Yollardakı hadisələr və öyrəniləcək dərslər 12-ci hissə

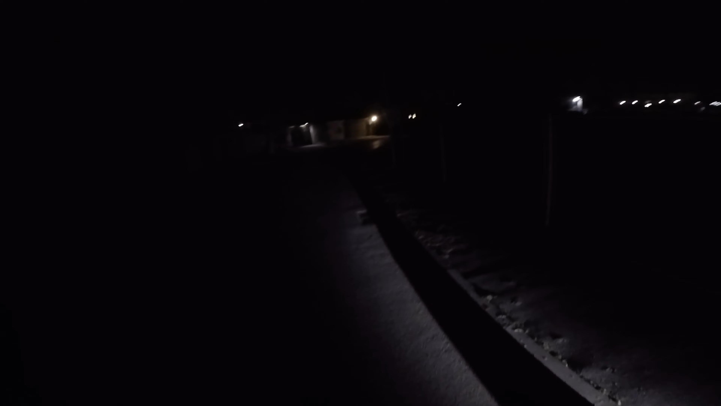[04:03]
Üzü sağa aeroport tarafı, Mərdəşən tarafı dönəndə balaca binen yazdı, yazılırıya kəsmə. Bak oradan girəndi 250 metr kaladır, solda binen stolba var.